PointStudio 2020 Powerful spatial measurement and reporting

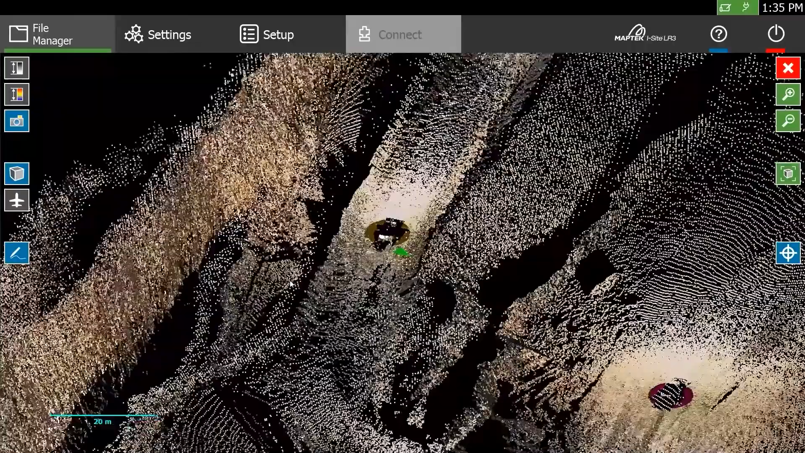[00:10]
With the 2020 release, the premier point cloud processing software delivers yet again.
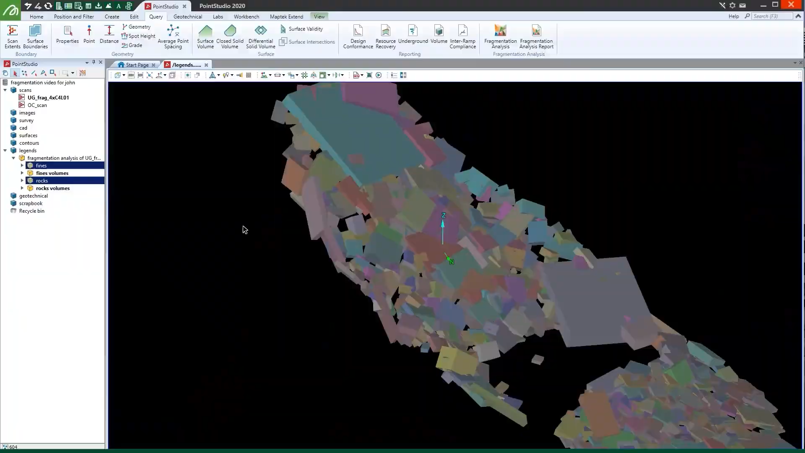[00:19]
New fragmentation analysis lets blast
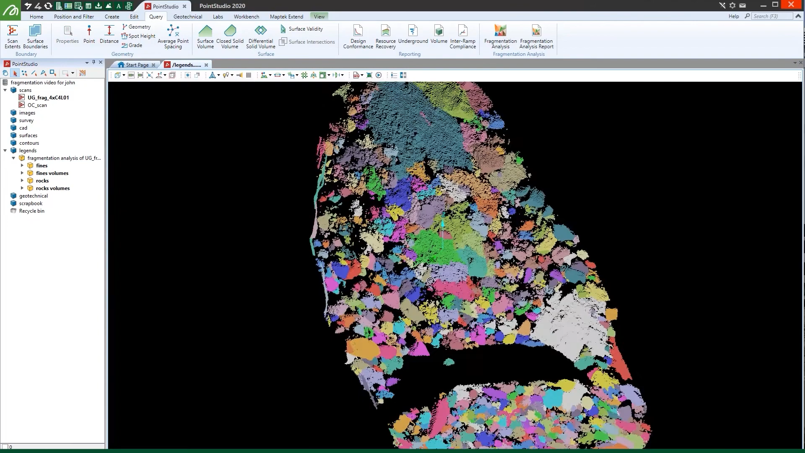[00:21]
engineers and surveyors quickly assess blasted rock before it enters the crushing process.
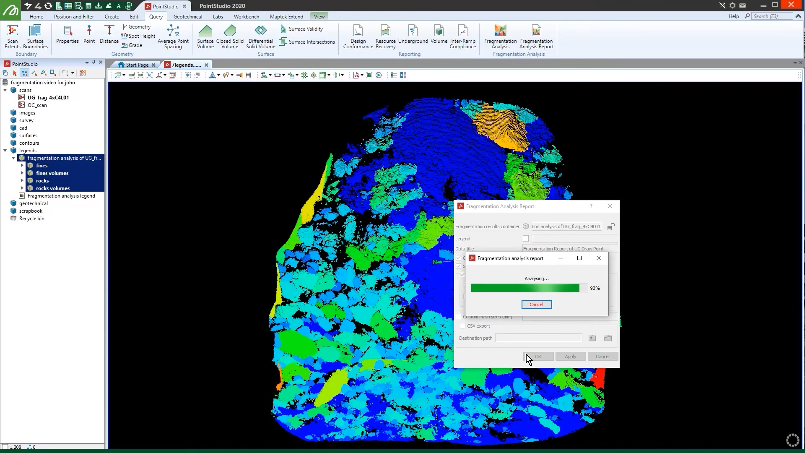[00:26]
Identify oversized material to mitigate issues arising from inefficient excavation and haulage, crushing and processing.
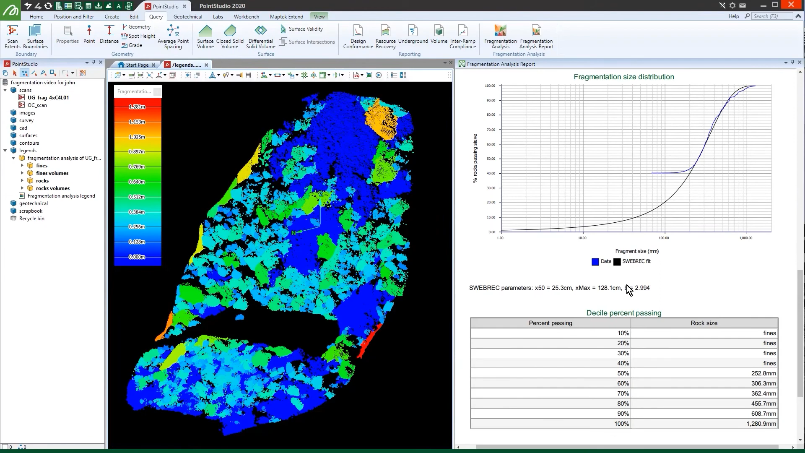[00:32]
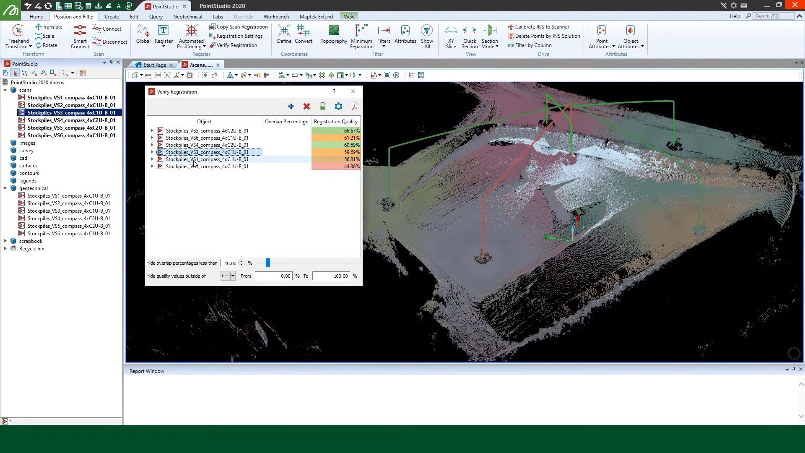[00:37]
Quickly and easily assess whether laser scan data is correctly registered, perform automatic fixes and produce comprehensive reports with the updated verifier registration tool.
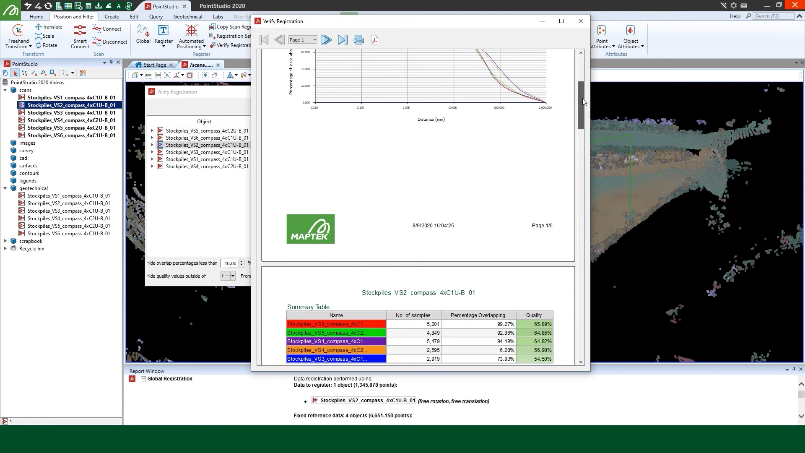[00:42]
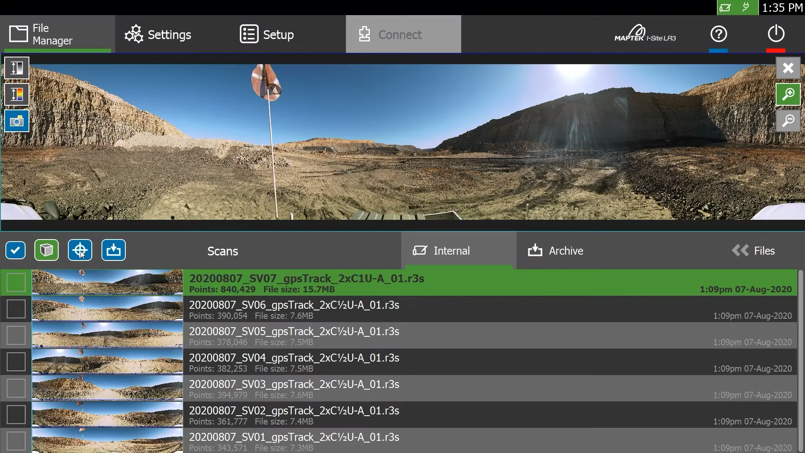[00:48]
Make sure you've collected all the scans you need with the tablet based scan registration.
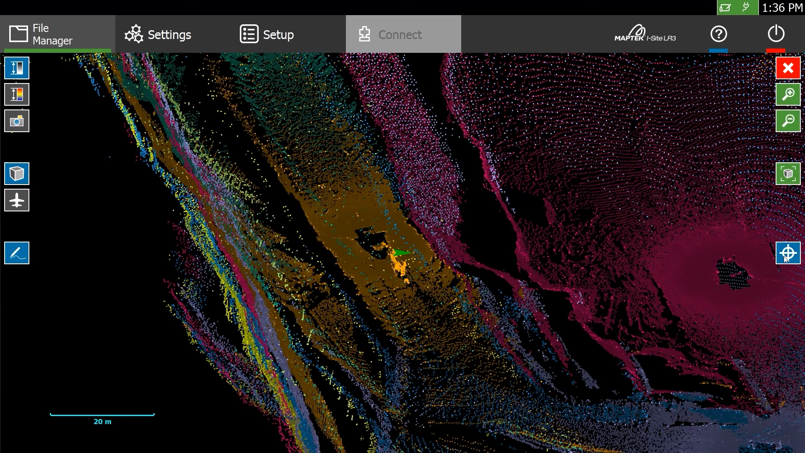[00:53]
You can now complete registration in the field immediately after scanning, then get on with modelling and analysis back in the office.
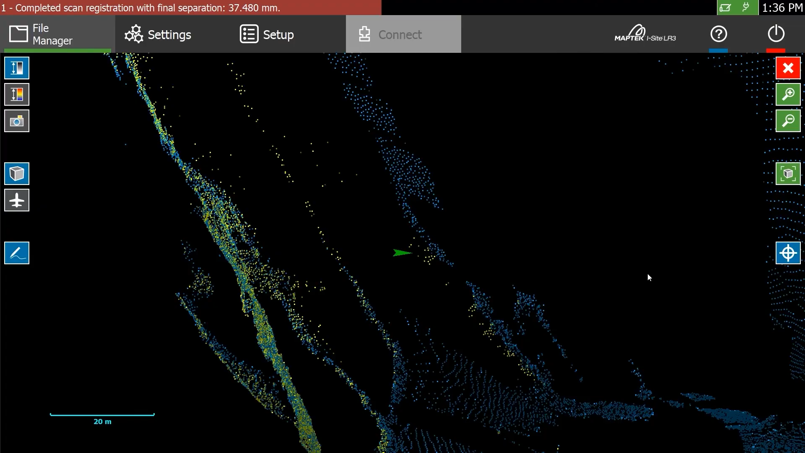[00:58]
Global registration is now faster and includes auto-grouping scans from the same origin,
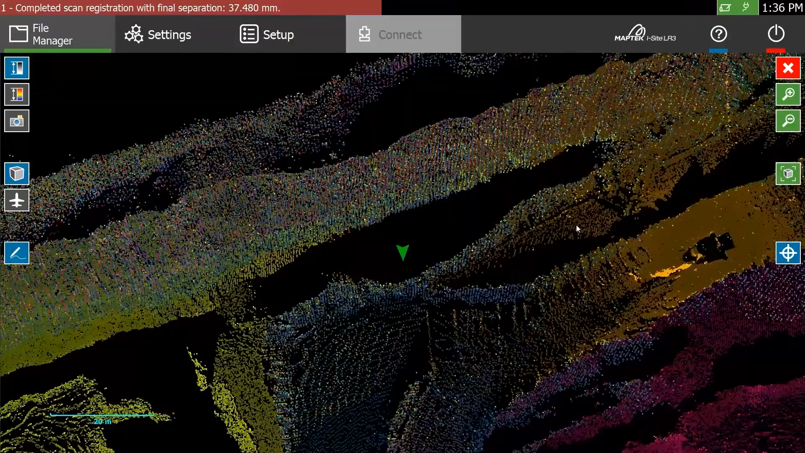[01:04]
streamlining the entire field to finish. Remove and attribute underground mesh faster. New mesh filtering lets you control the distance from the wall to the filter and preview impact before applying.
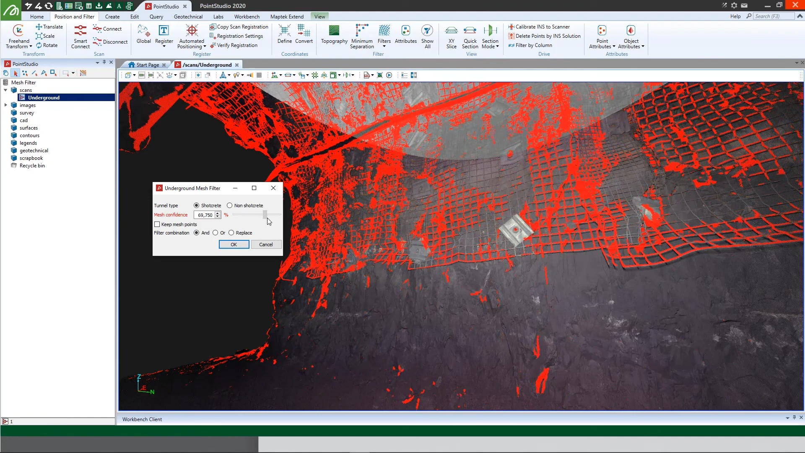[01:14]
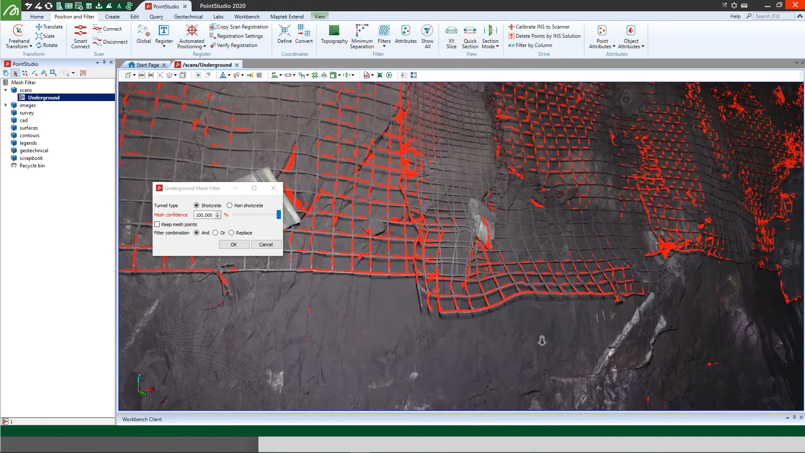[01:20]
There's greater customisation and project organisation available in the CAD tools. Combine object properties such as colour, line thickness and stipple pattern,
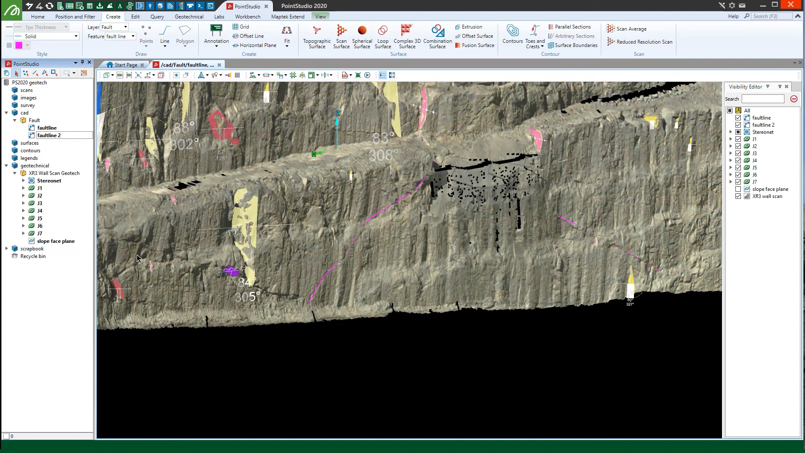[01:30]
along with user specified attributes, into a name feature that can then be applied to objects in one operation. New discontinuities created with query,
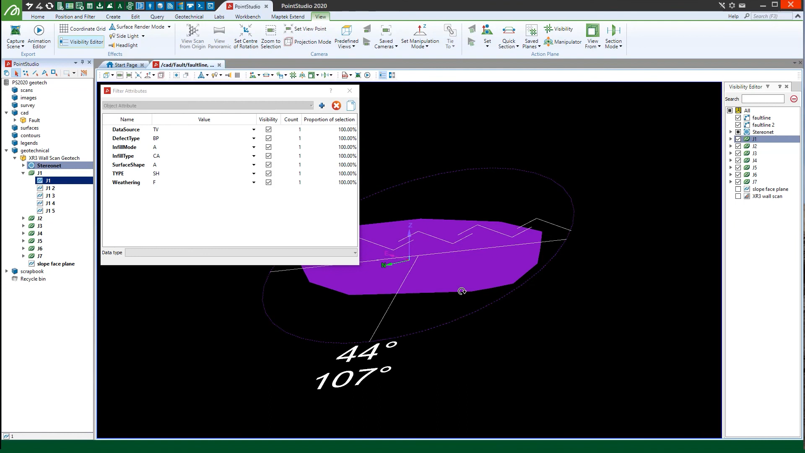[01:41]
smart query or extract discontinuities tool will automatically have the preference attributes with the specified default values, making your workflow easier.
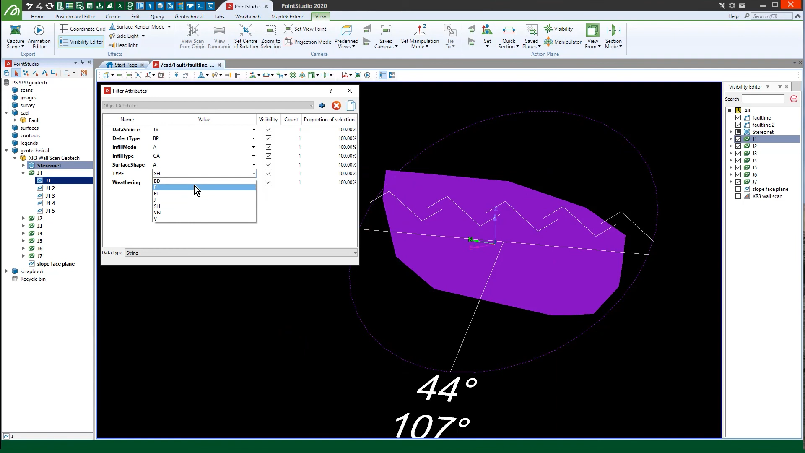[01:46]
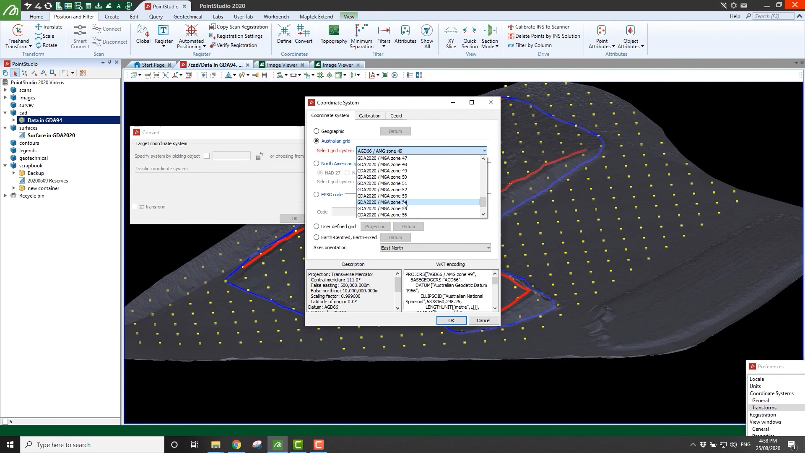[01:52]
And there's support for new coordinate systems such as GDA 2020, improvement to how transfers are performed, and an updated world magnetic model.
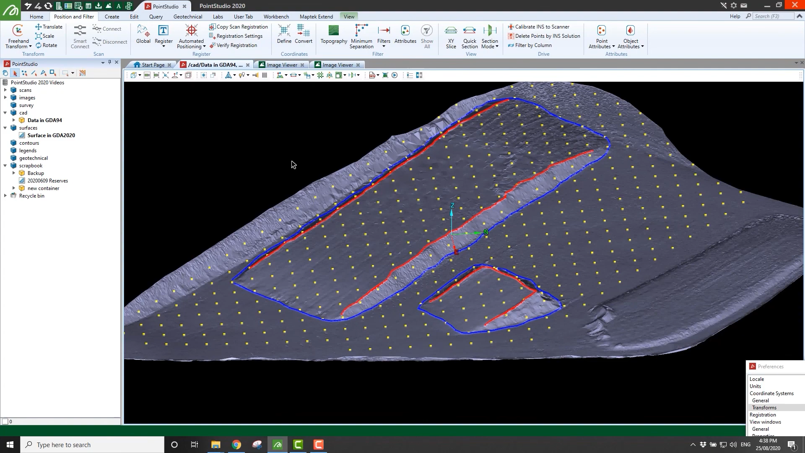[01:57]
Voyage Studio 2020 makes working with spatial measurement data a breeze.